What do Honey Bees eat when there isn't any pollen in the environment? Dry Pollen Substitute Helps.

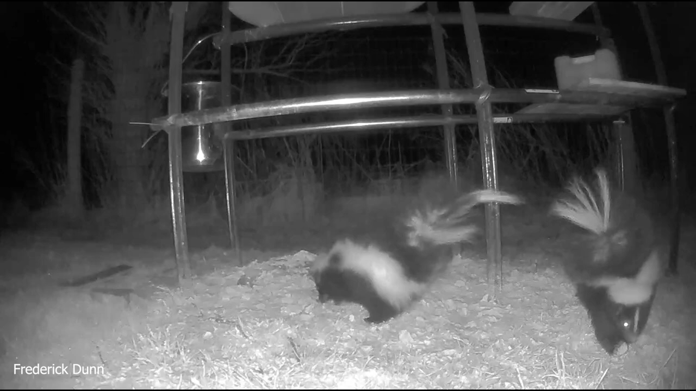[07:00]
plus a little vole or something cut a hole through the ground right underneath the pollen and was drawing it in so again this is not real pollen it's a pollen substitute but look at these little rascals they like it look how they get along oh they might not get along well i guess even skunks aren't always friendly to each
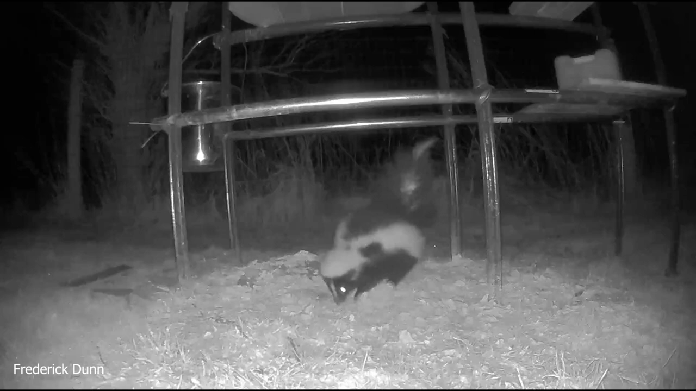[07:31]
other i know what you're thinking can you show it in slow motion so we can hear that again of course it can oh